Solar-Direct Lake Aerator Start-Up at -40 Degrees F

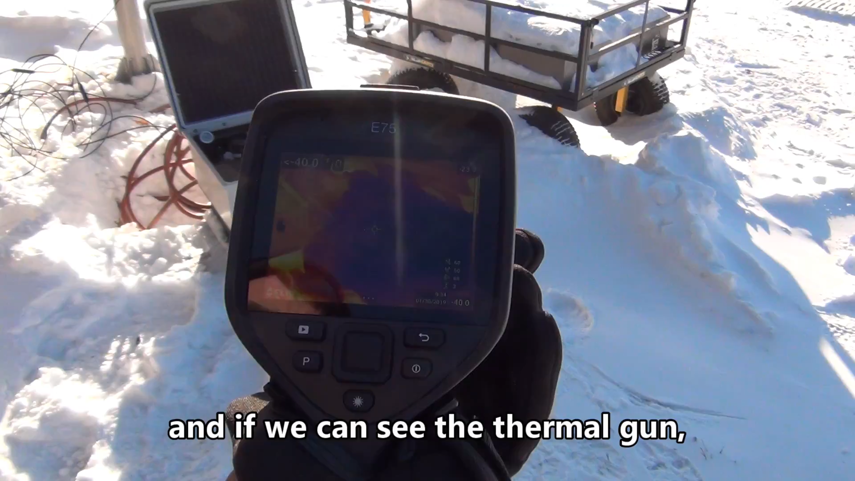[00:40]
gun shows that the temperature is minus 40 degrees Fahrenheit and
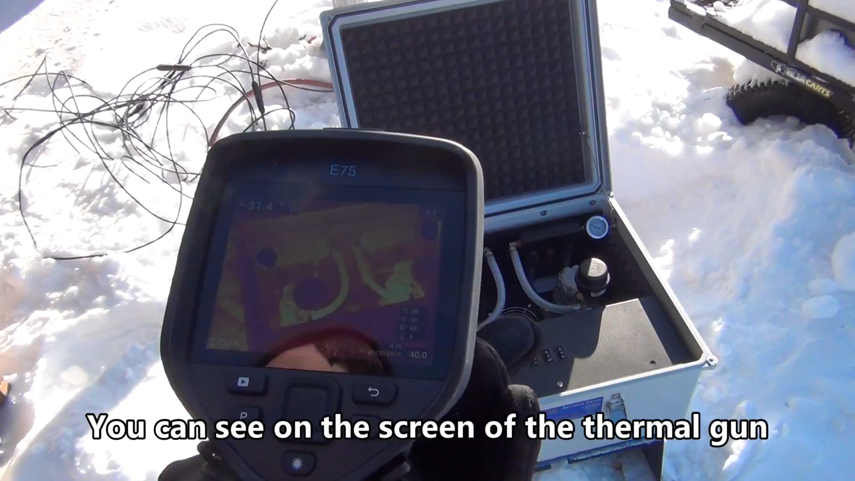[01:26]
see on the screen of the thermal again that you can see the heat
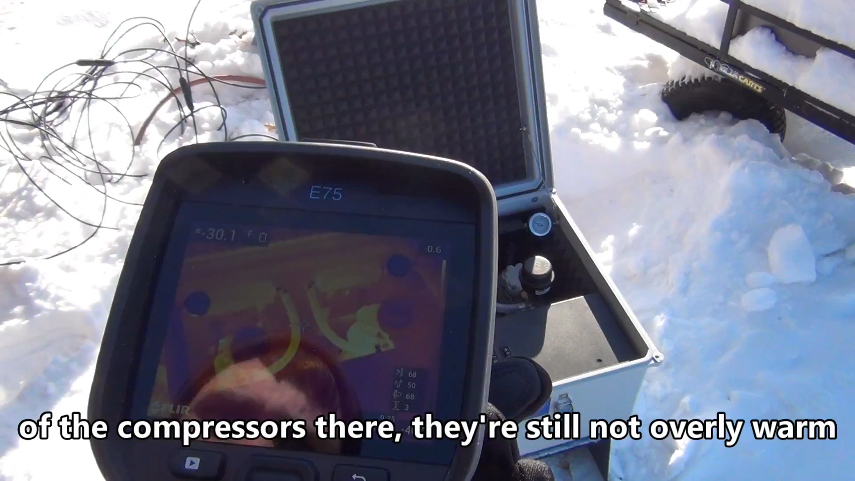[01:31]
pattern of the compressors there they're still not overly warm overall it's quite cold yet but even at minus 40 and below